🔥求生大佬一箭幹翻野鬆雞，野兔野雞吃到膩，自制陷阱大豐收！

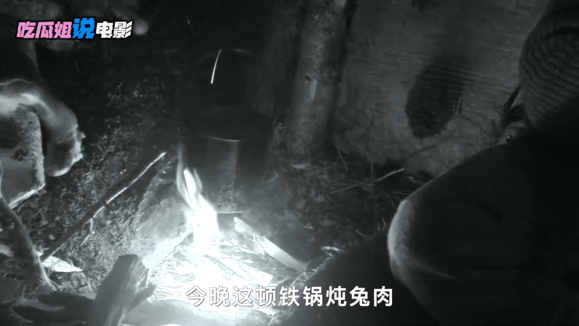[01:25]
这顿铁锅炖兔肉是他来到这里吃到的